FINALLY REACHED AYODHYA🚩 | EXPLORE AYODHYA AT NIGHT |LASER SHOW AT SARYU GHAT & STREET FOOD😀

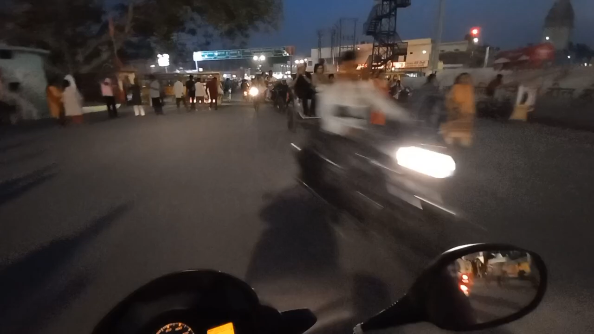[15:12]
व्यार साइध साइध सीधा रास्ता रहा है तो
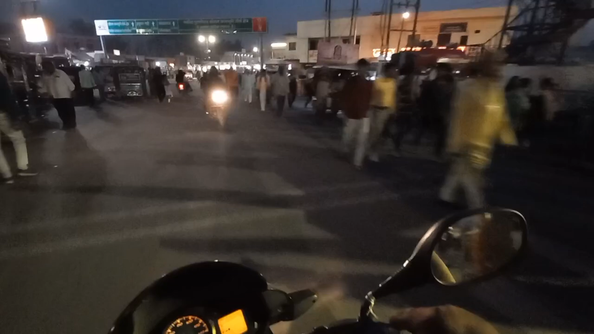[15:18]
रहाए तो आप यहां से घुस्ते हैं लताम अंगेश